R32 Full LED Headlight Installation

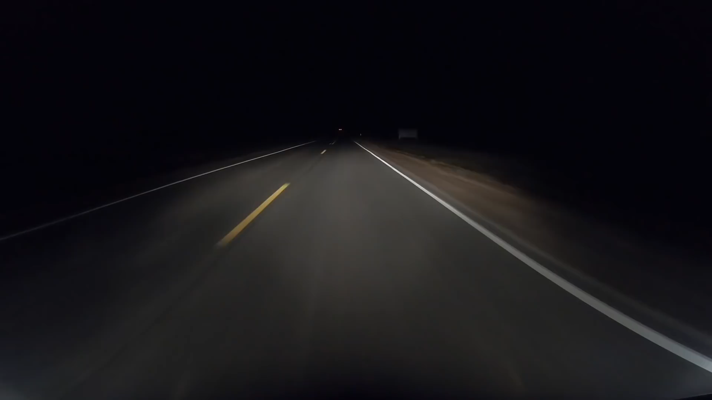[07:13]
This footage here is of the original headlights, exactly the way they were before we pulled them out and replaced them. And this is the light output from the LED upgrade.
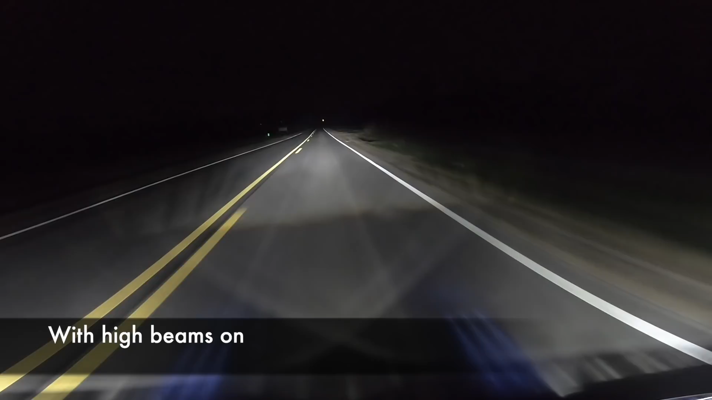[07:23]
Now, I mentioned that these lights might also need a little bit of tweaking on the aim. The way I like to check that is to park about 10 to 15 feet from a wall on a level surface and see where the beams are.